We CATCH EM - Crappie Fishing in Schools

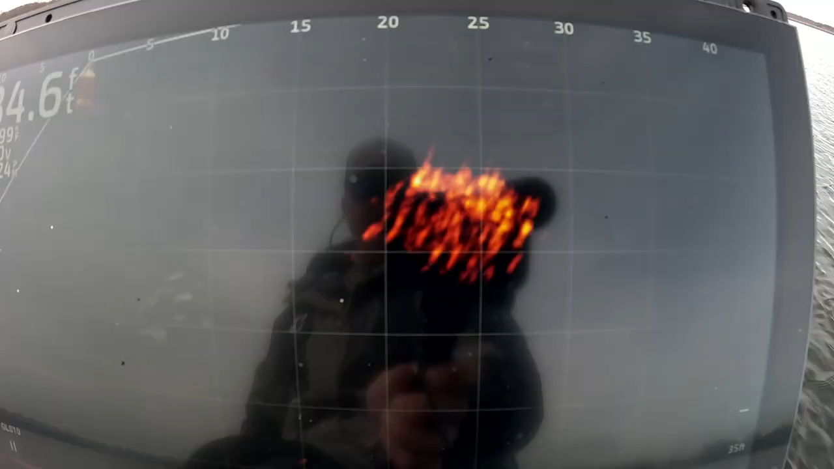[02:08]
solid school should get a good view here
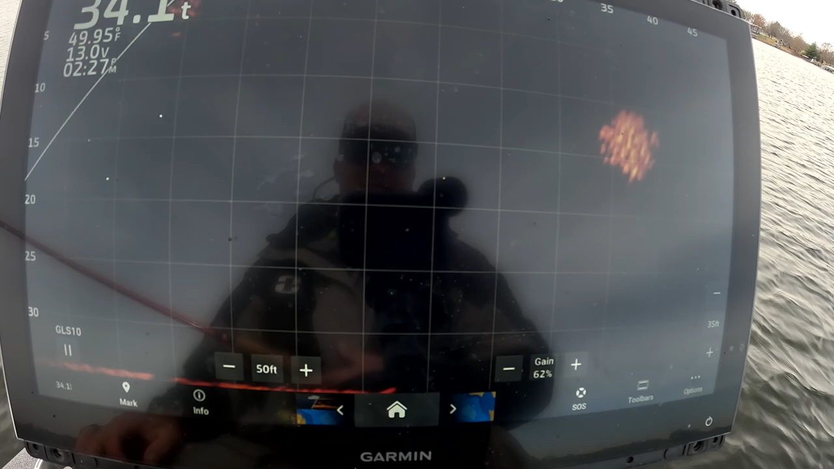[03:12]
there it is right there see how easy it is you just gotta find it again 30 feet i'm fishing with three pound fishing paddle tails you get
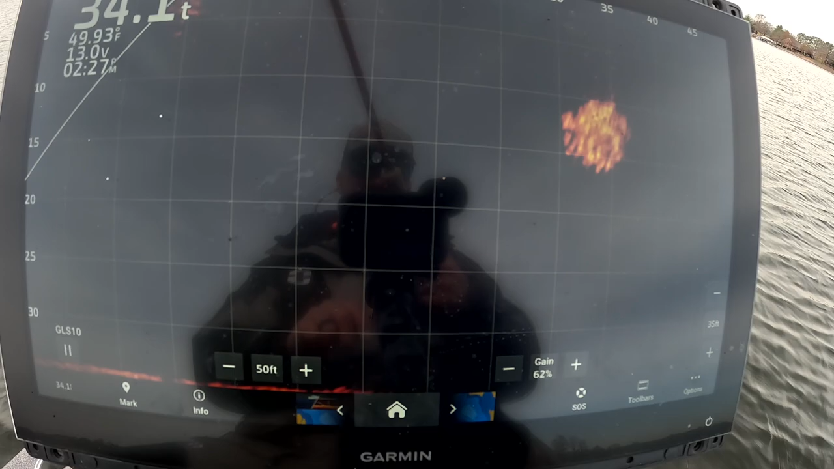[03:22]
those on the website just in time for christmas and i always throw my sniping braid i throw the optimal which is the smallest four strand at
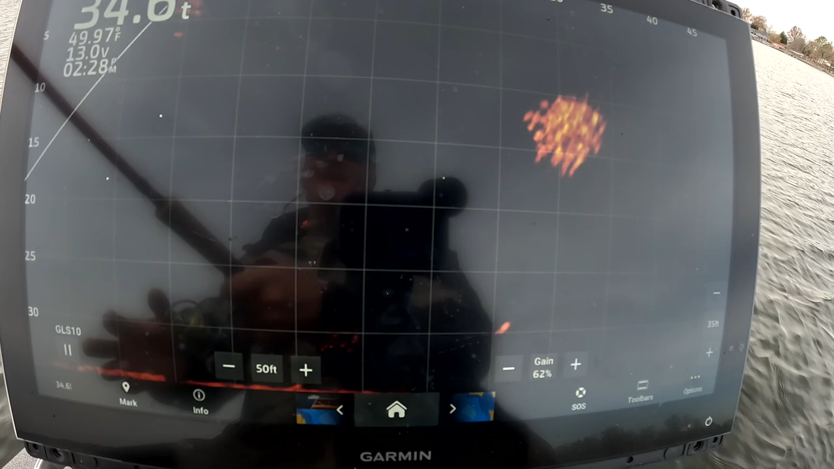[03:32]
point one zero do a little run in see if they want to close the deal they did not i still don't have a good throw on this pile this time around let's do that again right there
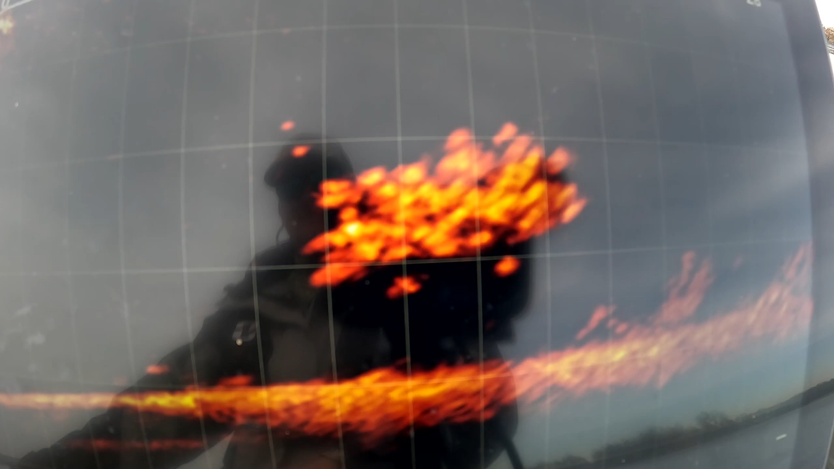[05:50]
yep they're going to come after it anyway